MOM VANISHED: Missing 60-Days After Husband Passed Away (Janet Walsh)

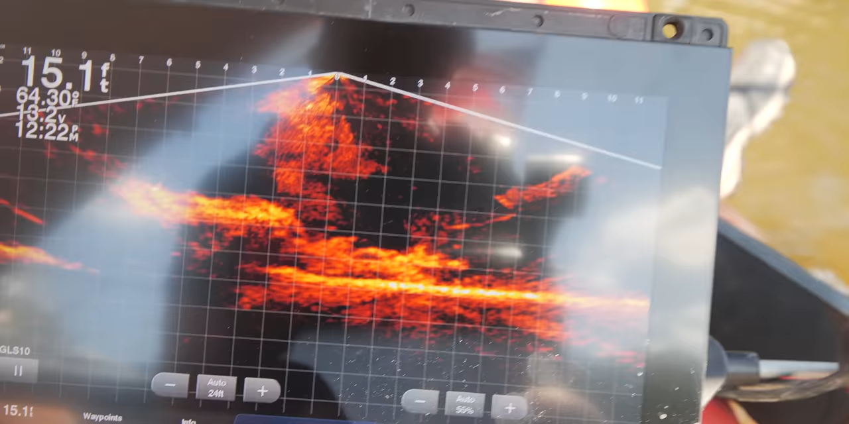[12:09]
On screen: depth 15.1 ft
Not a teal blue, that was a reflection. It's upside down. Tires are really skinny.
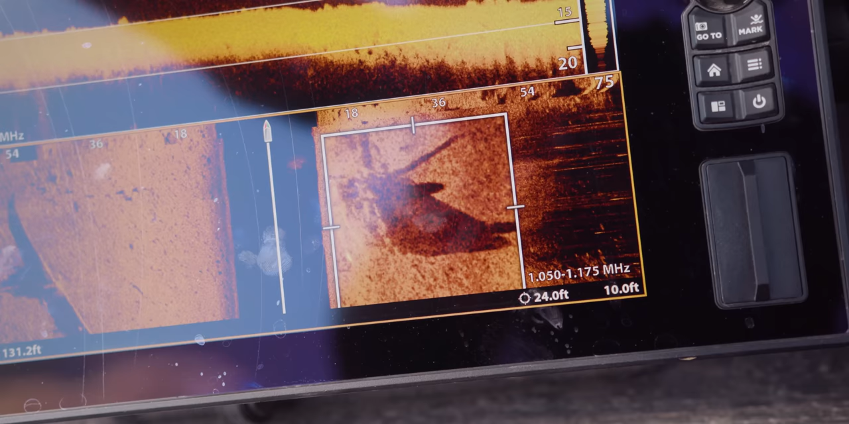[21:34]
Yep, there's our car. Cool. I believe it to be a car, not an SUV, but like Doug was saying, you know, we're here, so we need to clear it.